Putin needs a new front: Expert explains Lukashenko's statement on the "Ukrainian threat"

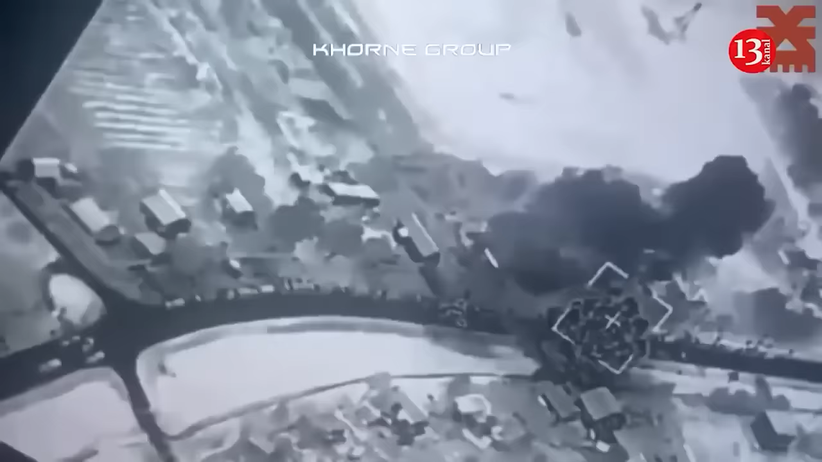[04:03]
occupiers from north are taking part in the battles in kharkiv region
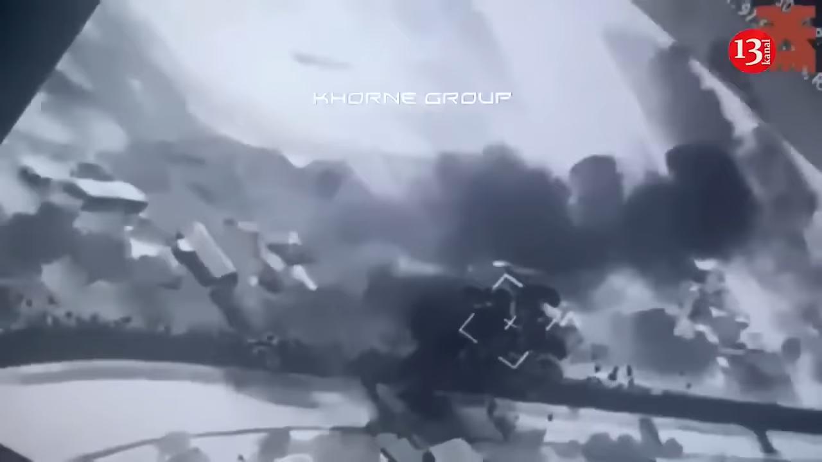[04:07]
the ukrainian armed forces deliberately struck the area where the north group was